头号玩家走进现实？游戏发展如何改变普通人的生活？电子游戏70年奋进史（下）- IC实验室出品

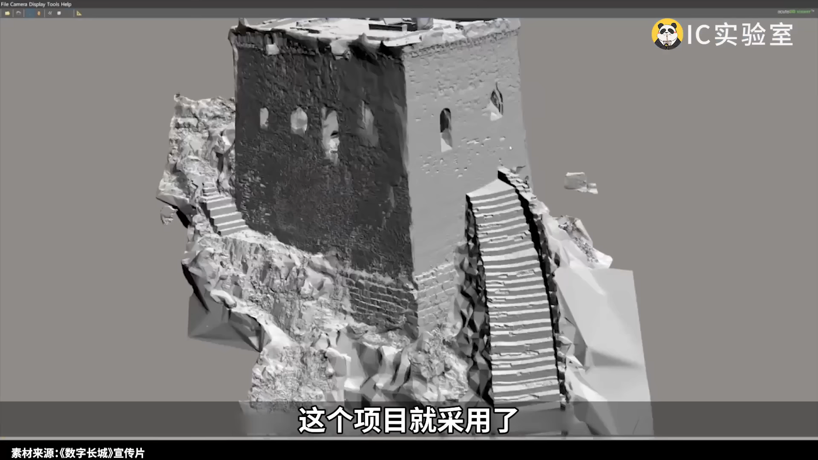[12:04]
这个项目就采用了游戏中常见的照相建模